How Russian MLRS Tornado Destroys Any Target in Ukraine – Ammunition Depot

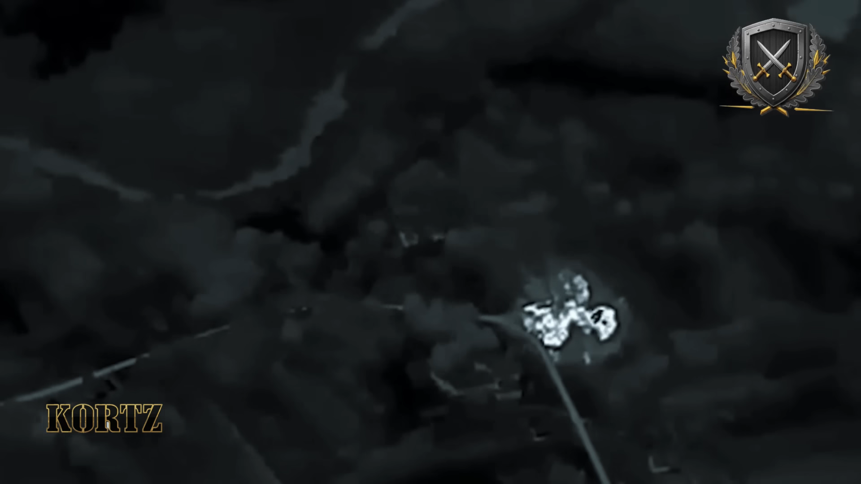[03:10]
smart rockets that communicate with satellites mid-flight, adjusting their trajectory in real time.
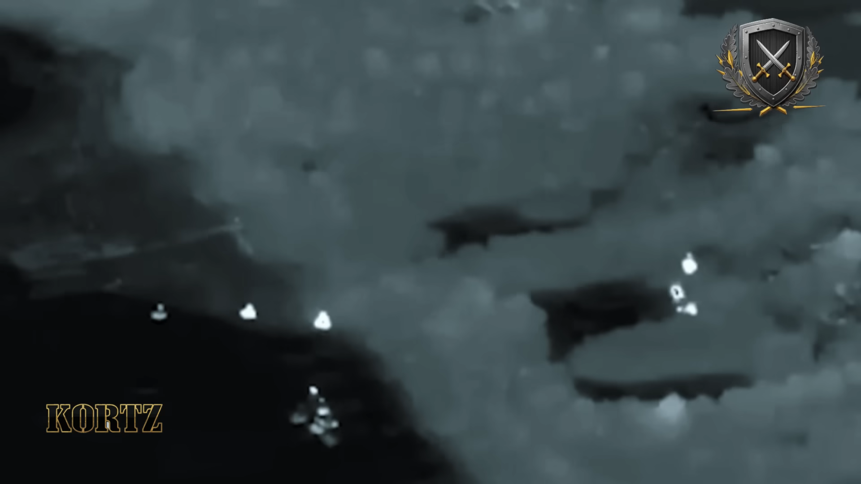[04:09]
The first strike penetrated the roof, the second targeted reinforced walls,